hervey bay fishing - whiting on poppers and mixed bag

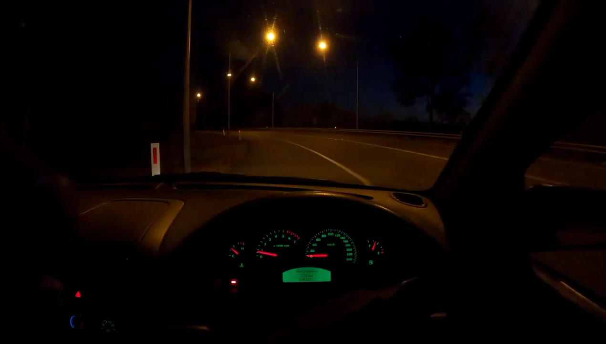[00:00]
Good morning, guys. Welcome back to another video. It's about 4:45 in the morning. We're just on our way to the ramp now. Just got a little bit of light starting to sneak through, as you can see. But, yeah, gonna go and do a bit of creek bashing today and see what we come up with. Fill the day in and yeah, see how we go.